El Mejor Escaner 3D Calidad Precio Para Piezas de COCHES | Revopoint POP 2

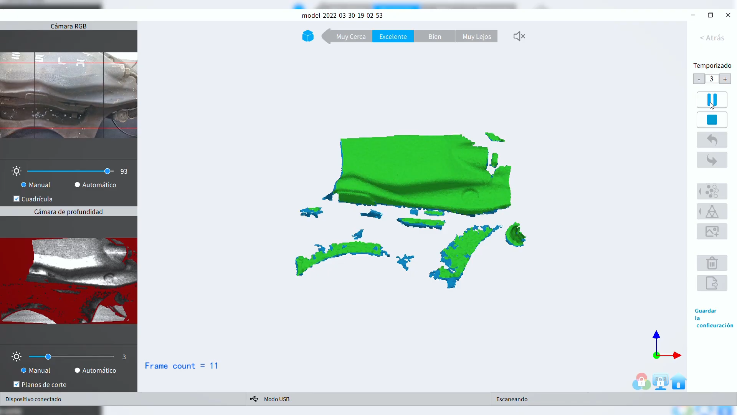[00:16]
¿De qué trata la ingeniería inversa?
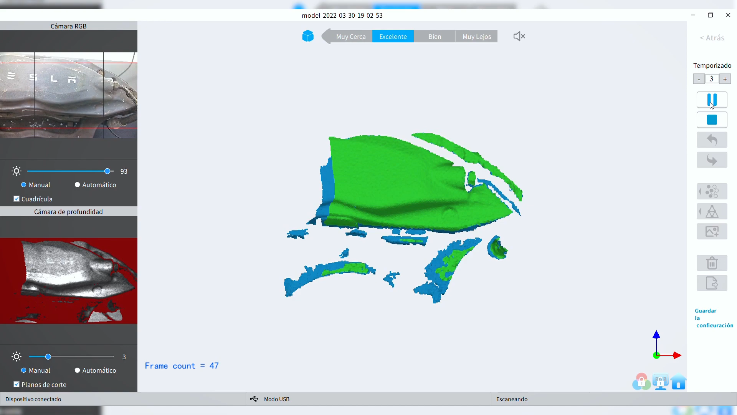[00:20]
Es la manera de poder analizar cómo está construido un objeto y llevarlo de vuelta al boceto de construcción,
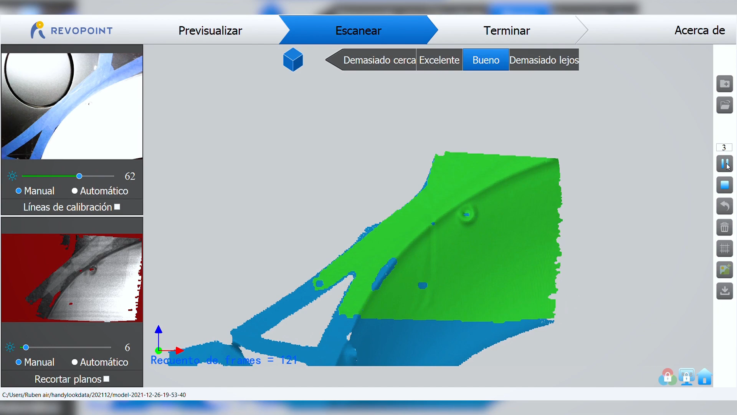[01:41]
El Pop 1 tiene una precisión de 0,3 milímetros, es decir, menos de un milímetro de precisión,
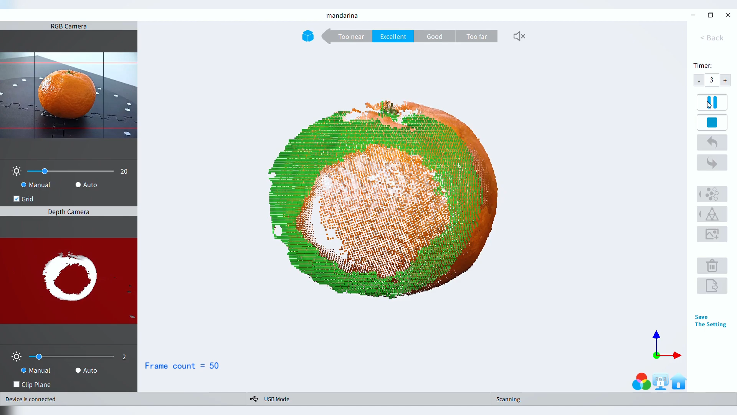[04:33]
O también tenemos la posibilidad de escanear al color, que esta sería la mejor opción si queremos hacer un nft.
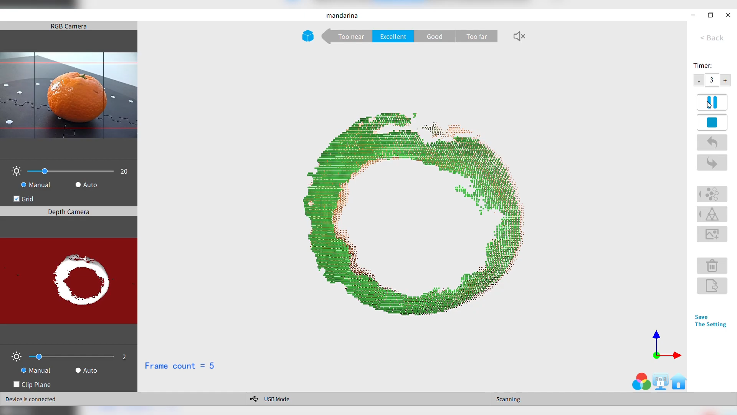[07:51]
ya le damos a escanear y el láser emitirá destellos a la pieza que irá captando su rebote para poder convertirlos en puntos en el programa y así formar una nube de puntos.
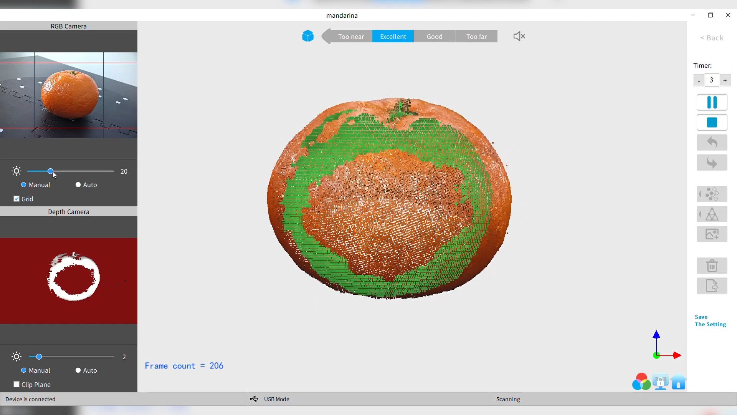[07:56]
Una vez tengamos esta vista escaneada podemos
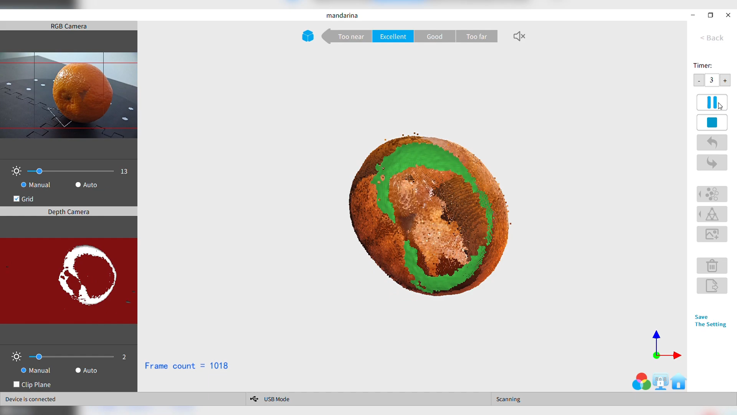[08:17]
Pienso que es una herramienta indispensable para una empresa de ingeniería.
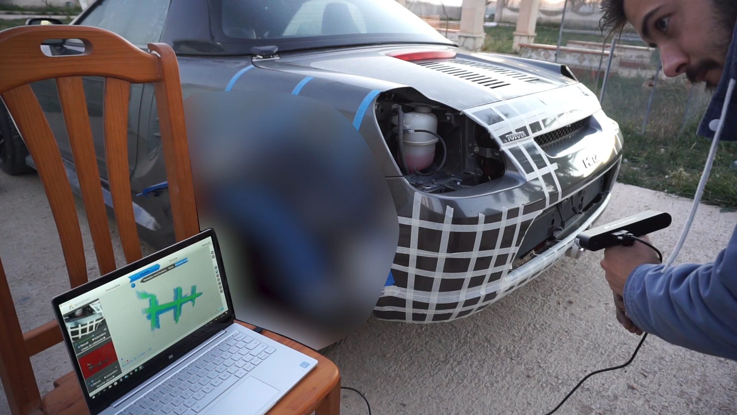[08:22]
Yo con la primera versión escaneé toda la parte trasera del
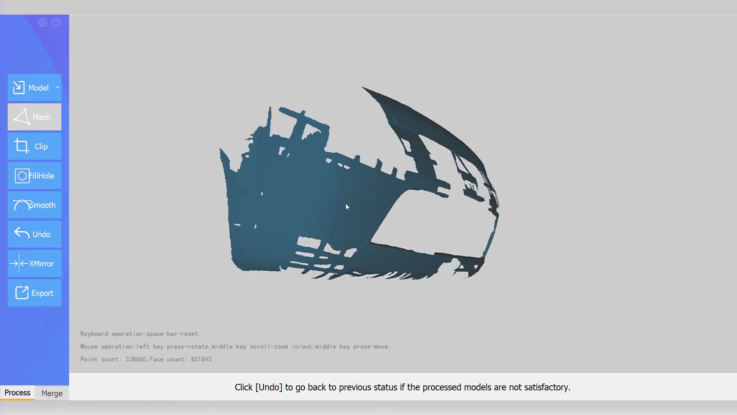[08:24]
Toyota MR2 para diseñar un alerón y algunas
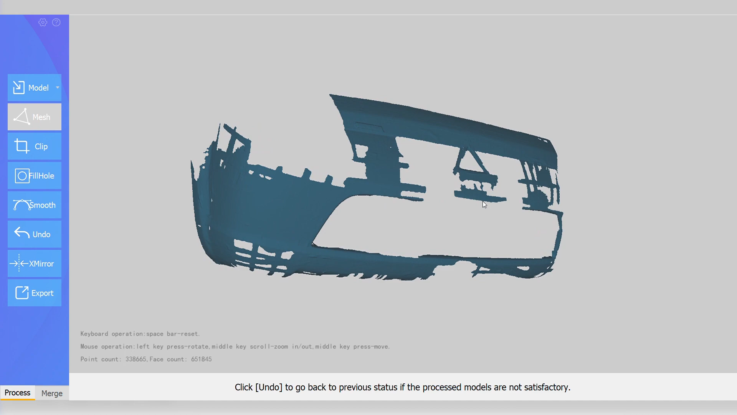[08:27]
cosas más que veréis en próximos capítulos y funciona de una manera impresionante.